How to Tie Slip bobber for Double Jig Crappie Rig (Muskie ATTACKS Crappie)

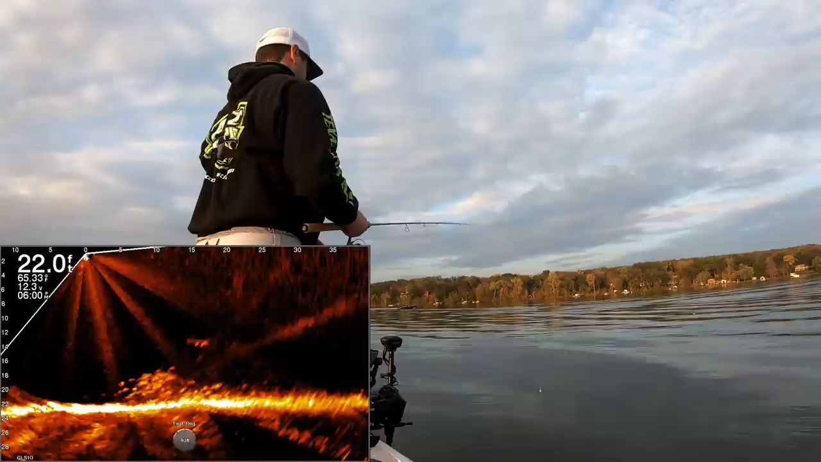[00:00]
Oops, he's running with it. There he is. I don't think that's a crappie. I do not think that's a crappie at all. If that's a crappie, that is a big, big crappie. That is not a crappie.
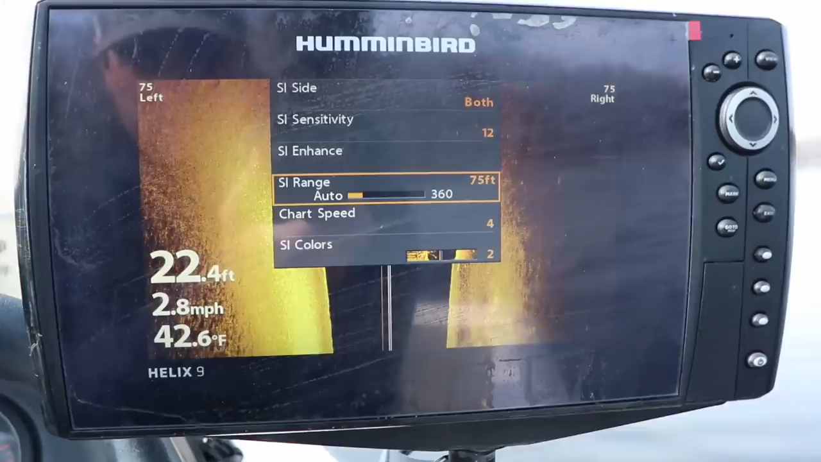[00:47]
On screen: depth 22.4 ft, water 42.6°F, speed 2.8 mph
If you can find that hard to soft bottom transition from sand, gravel, rock that transitions into mud muck or silt, you're going to find crappie there in the fall.
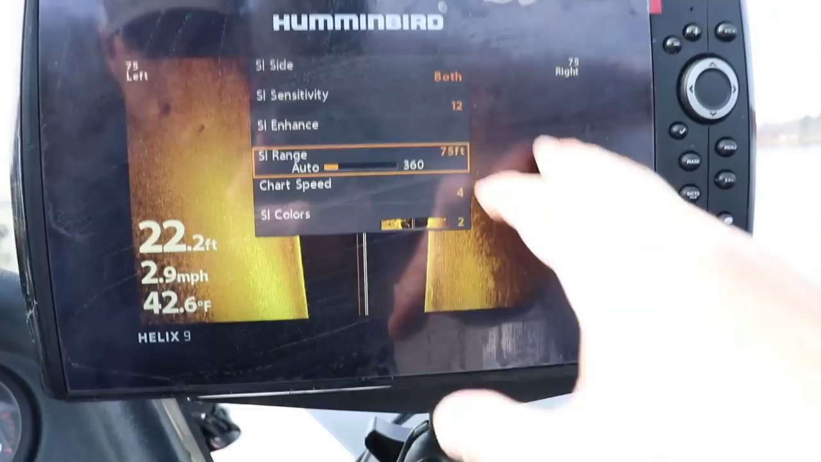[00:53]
On screen: depth 22.2 ft, water 42.6°F, speed 2.9 mph
I'm actually set up on a pretty big mid-lake point that comes out.
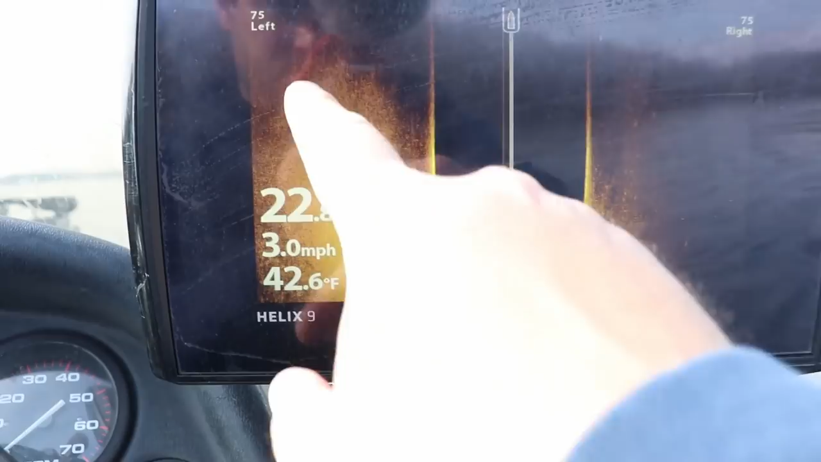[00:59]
On screen: water 42.6°F, speed 3.0 mph
But it's in about 22, 23 feet of water.
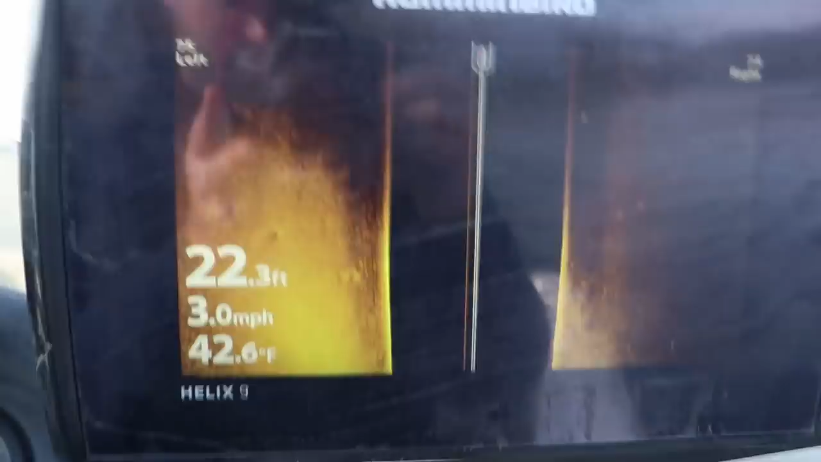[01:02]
On screen: depth 22.3 ft, water 42.6°F, speed 3.0 mph
And it does taper off on the edges into that mud muck and silt. On top, it's like rock. And there are some brush piles on top. It looks like some crappie are holding the brush piles, but a lot of them are just kind of spread out chasing bait fish.
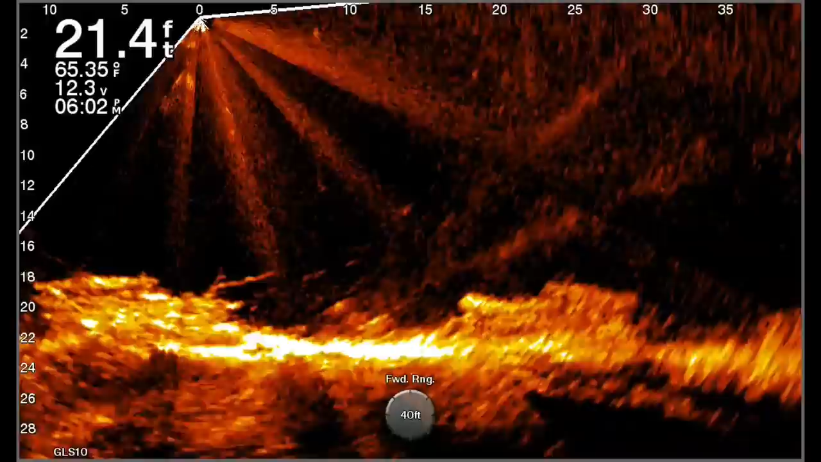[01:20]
On screen: depth 21.4 ft, water 65.35°F
The setup I wanted to combine, and that was requested in the comments section, was the slip bobber setup with the double jig rig. So we're going to try it out.
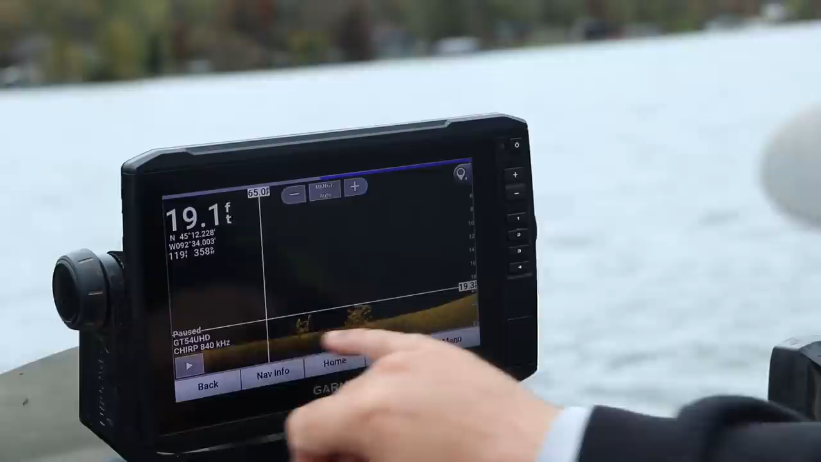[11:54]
On screen: depth 19.1 ft
I know I've probably been saying it a bunch in a lot of these videos, but it's true. It's kind of where you're finding them.
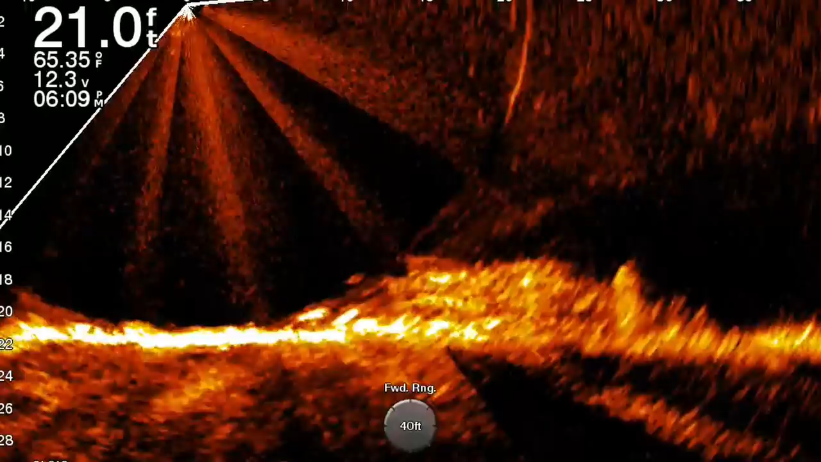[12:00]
On screen: depth 21.0 ft, water 65.35°F
And they might be a little bit shallower. You know, if you've got cover like we got today, where we got some brush piles or cribs that are right on the edge of this hard to soft bottom transition, they're going to stack up on that if you've got rock piles even, just something.
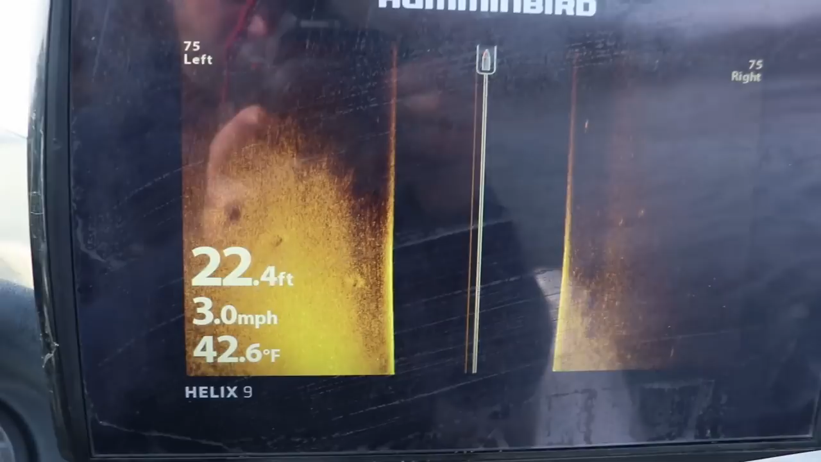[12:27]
On screen: depth 22.4 ft, water 42.6°F, speed 3.0 mph
and kind of scan back and forth,
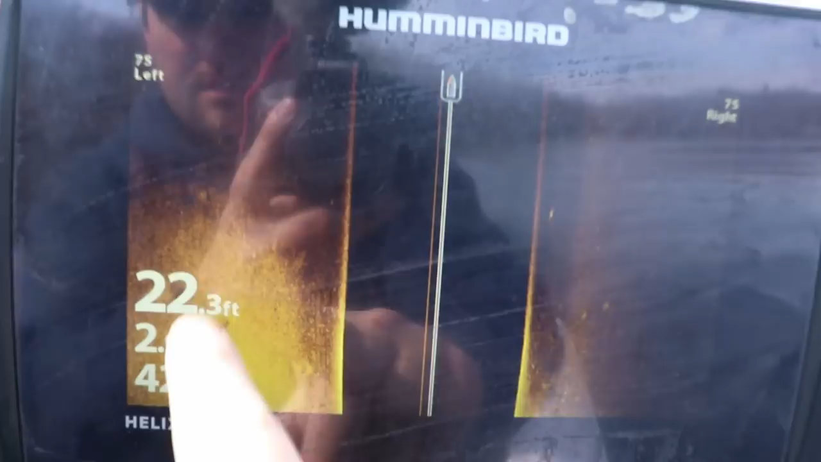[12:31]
On screen: depth 22.3 ft
both shallower and a little bit deeper, you'll eventually run into the school.
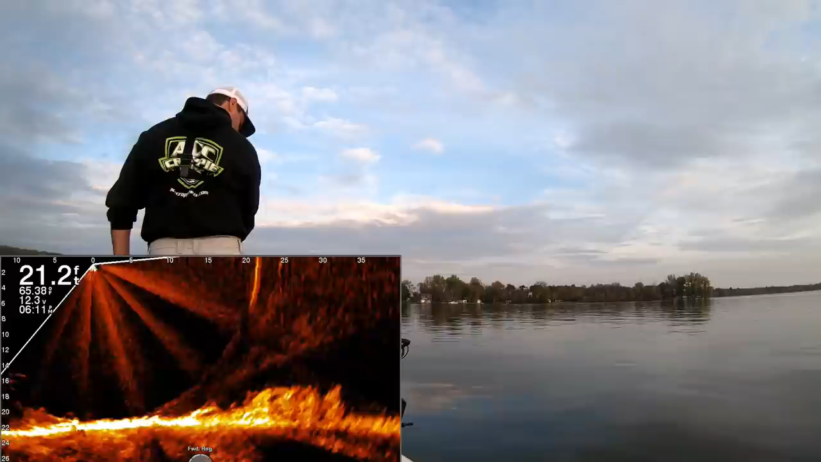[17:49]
Oh, there's a musky right below the boat right here. You can see him swimming. That might be why the crappie aren't coming up. That's a good musky, too.
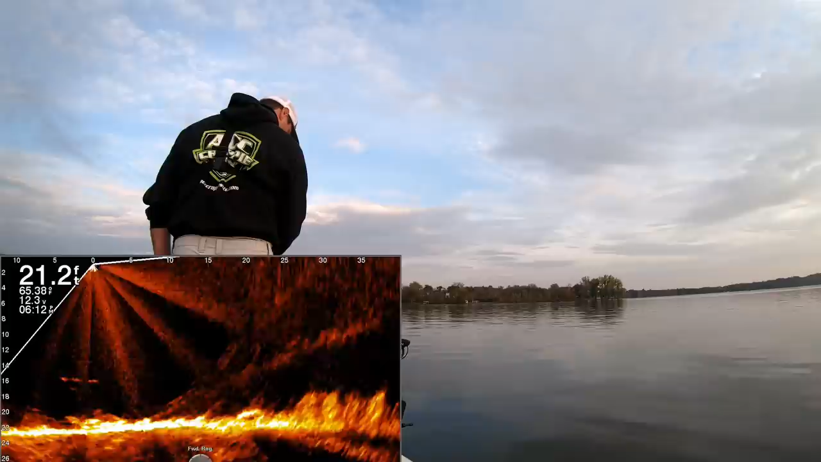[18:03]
You can see him right below the boat there. That's a big musky. That's bigger than 40, I think.
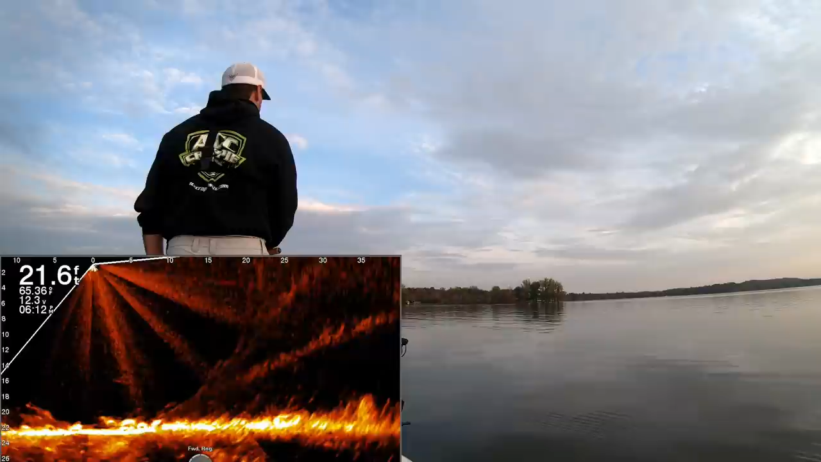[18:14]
On screen: water 65.36°F
That's definitely why those crappie are not coming up. Hopefully we can get a good view of this bobber as it goes.
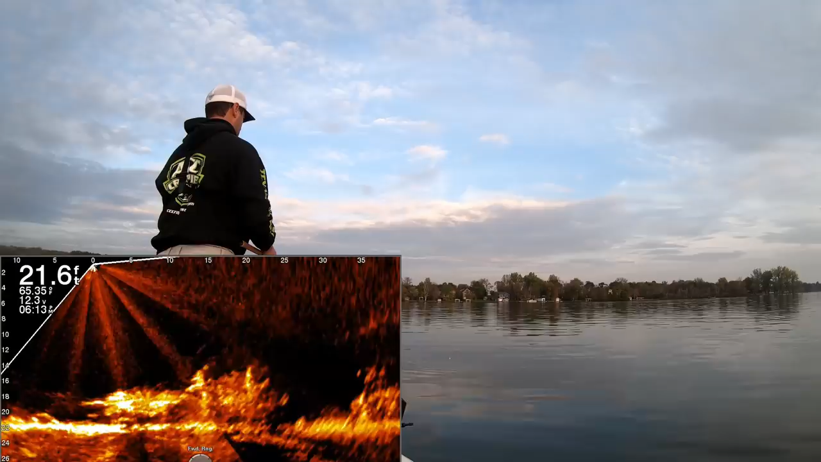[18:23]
On screen: water 65.35°F
All right, there it hit the stop, and then it just pops straight down. Instant.